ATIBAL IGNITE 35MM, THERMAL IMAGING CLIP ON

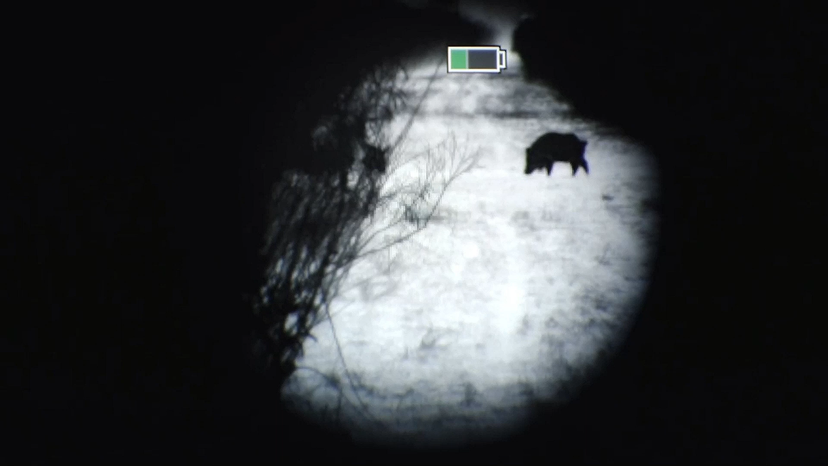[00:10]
Has a resolution of 400 by 300 at 17 microns, with a screen resolution of 1024 by 768.
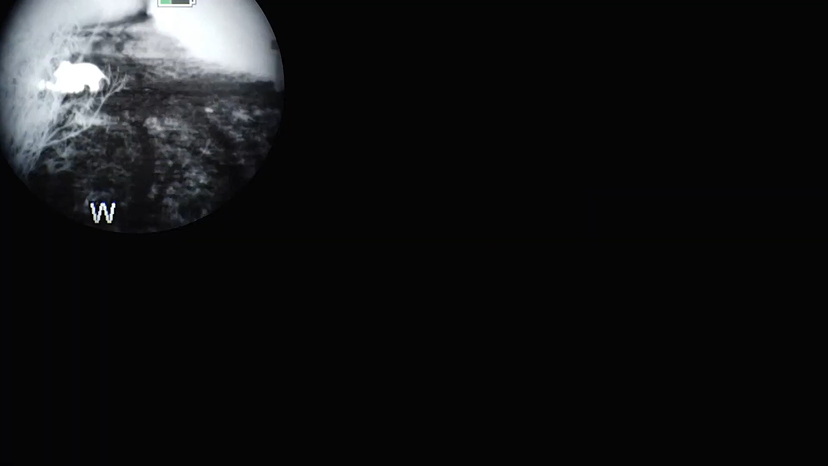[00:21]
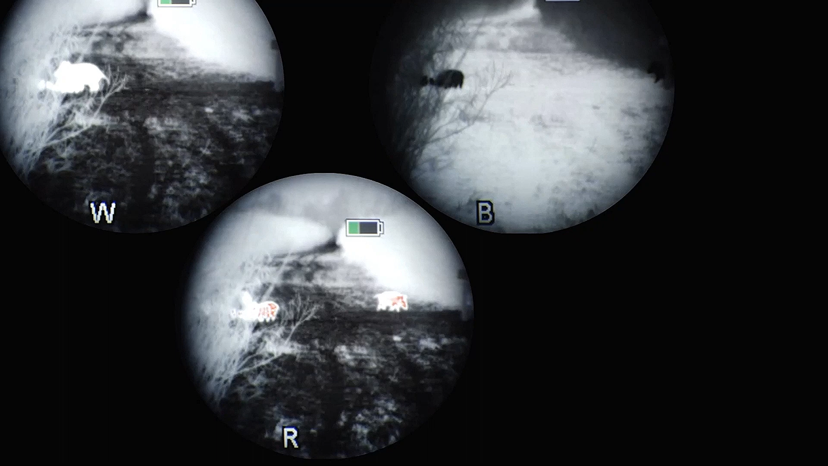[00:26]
It also comes in four color palettes, white, black, red, and green.
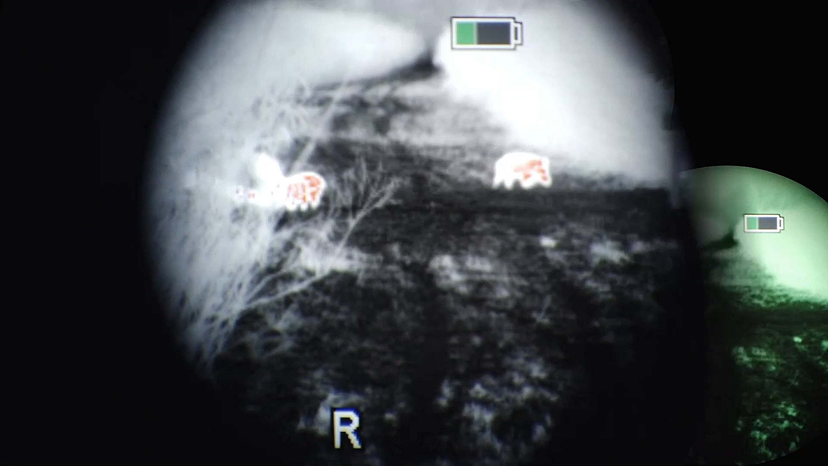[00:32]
Here is an example of red, green,
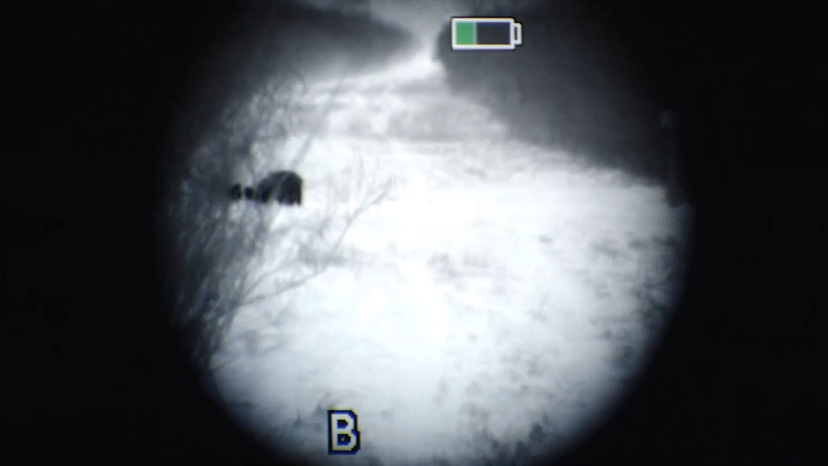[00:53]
The Ignite Thermal also has five scene modes, default, city, desert,